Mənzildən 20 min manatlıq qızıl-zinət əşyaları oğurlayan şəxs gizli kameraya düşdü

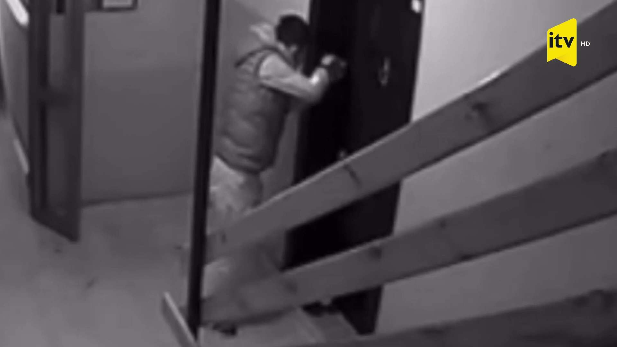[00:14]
Həmin şəxs qapını açaraq, içəridən dəyəri 20 min manat olan qızıl ziniyət əşyaları uğurlayaraq xadisə yerindən yayınıb.
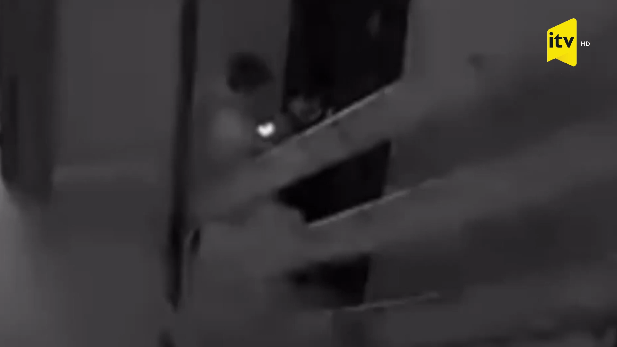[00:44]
inzibati ərazidə quraşdırılan müşahidə kameraları vasitəsilə də an-ba-an qeyd alınıb.